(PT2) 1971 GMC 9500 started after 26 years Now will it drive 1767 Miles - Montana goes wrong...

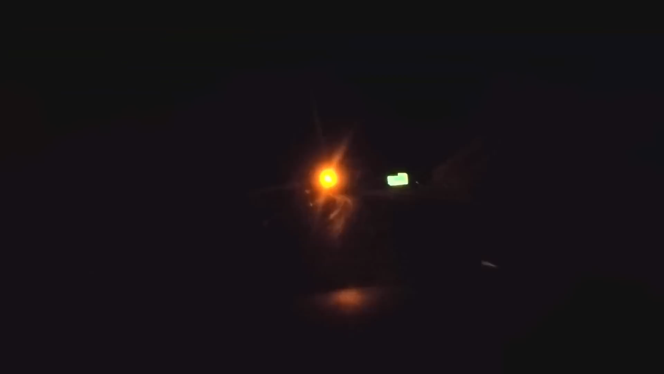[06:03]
Rest area is closed. Checking the brakes. And now we're gonna tip over the other side of this guy.